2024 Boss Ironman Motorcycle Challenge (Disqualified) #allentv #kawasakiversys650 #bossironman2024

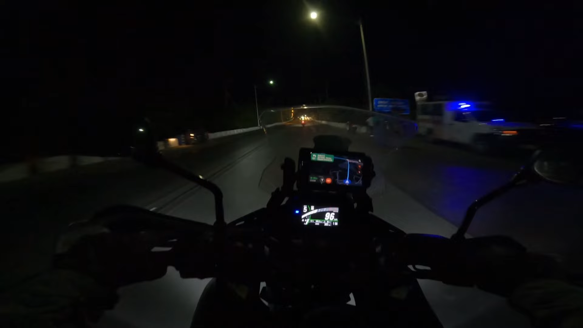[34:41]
May mga nakatigil sa kanan. Ibabakal sa kanan ha. Overtake nyo. Aksidente. Aksidente.
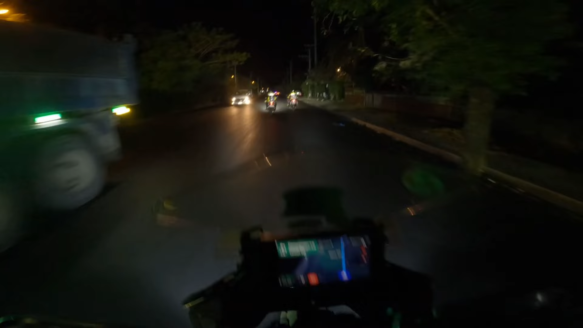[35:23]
Diretso lang. Ingat. Nadaanan namin doon aksidente. Nakahiga pa, nakita ko. Participant ng Boss Ironman. Sana okay lang siya. Sana buhay. Lord, guide us. Ingat lang. Let's go. Woo! Ginaw! Napalabas na kami ng La Union. Dagat kasi itong nasa kaliwa eh.
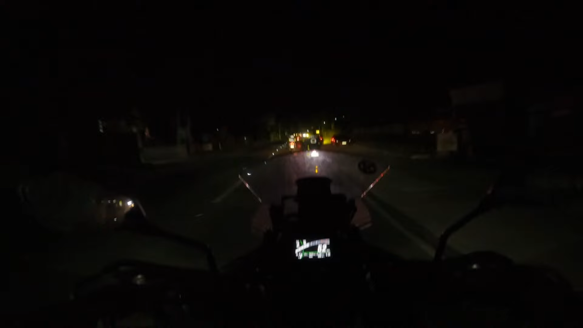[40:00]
126 kilometers. Let's go! Time check, 3:29. At medyo malamig-lamig ang panahon. Alright, let's go! Buo na tayo, no? Buo na. Oh, mabilis na bus, ha? Mabilis na bus.
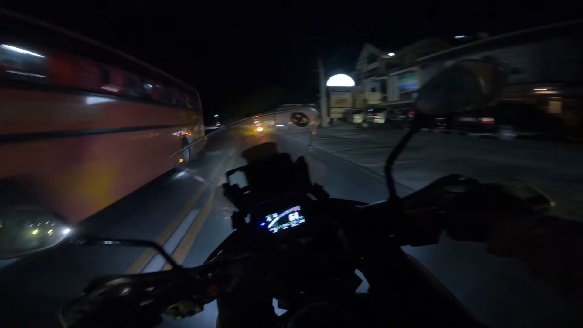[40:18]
Clear.
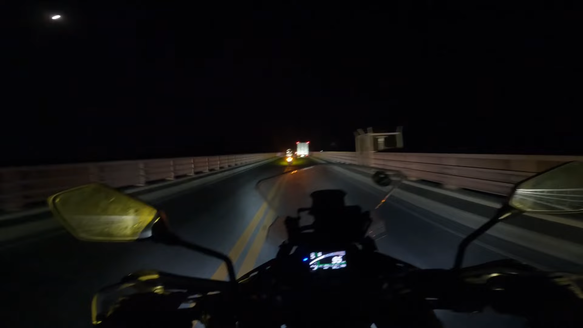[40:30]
Clear lang, clear lang. Sharp curve, ah, sharp curve. May truck, ah, may truck. Welcome to Ilocos Sur.
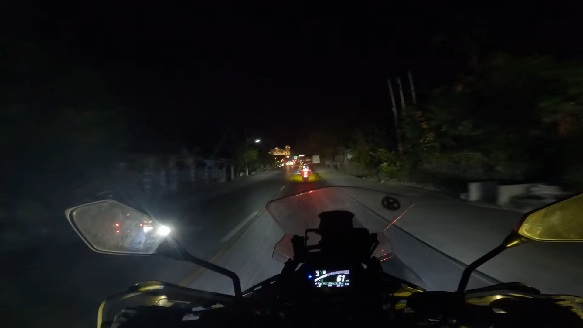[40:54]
Time check 3:51, Ilocos Sur. Let's go! Lokosur na kami, isang kebot na lang, vegan na! Lubak-lubak, lubak-lubak! Sa kanan ah, sa kanan kayo, sa kanan!
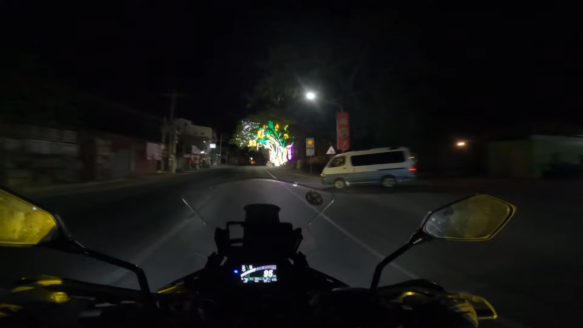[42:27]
Clear lang ha! Ganda oh! Dire-diretso pa, dire-diretso pa! Dire-diretso lang! Ganda naman! Sentro ng Canton! Dito tayo sa paborito kong beach, Suso Beach! Santa Maria, Santa Maria, Ilocos Sur!